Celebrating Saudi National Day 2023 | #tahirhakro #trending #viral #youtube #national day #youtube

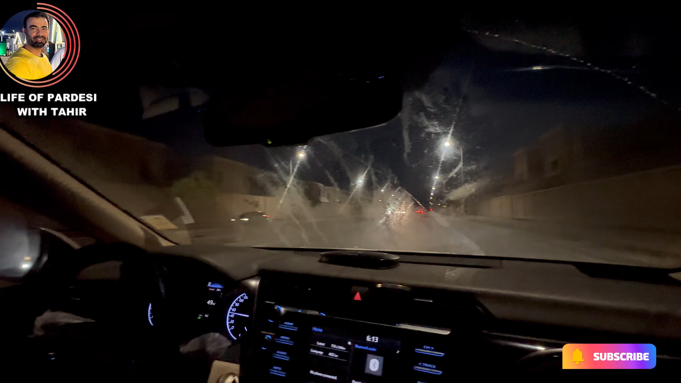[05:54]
ہمیڈیٹی اس قدر شدید ہو رہی ہے کہ گاڑی چلانا مشکل ہو گیا ہے اب میں نے فرنٹ کا جو ہے میں نے اس میں جو ہے جو ہیٹنگ اور
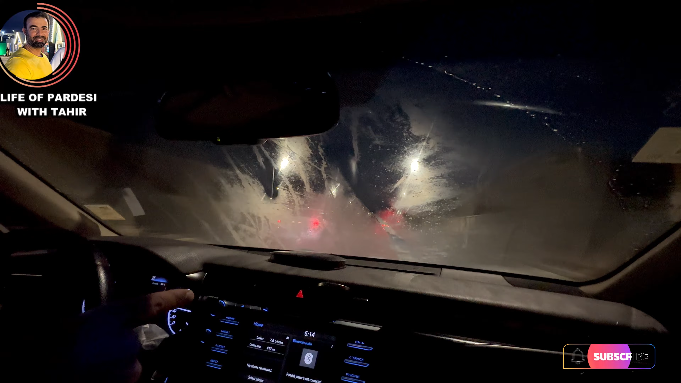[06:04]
وینڈیلیٹنگ کا جو آپشن ہے وہ بھی آن کیا ہوا ہے اور اس کے لئے ساسا جو ہے میں یہ اپنا وائپر بھی چلا رہا ہوں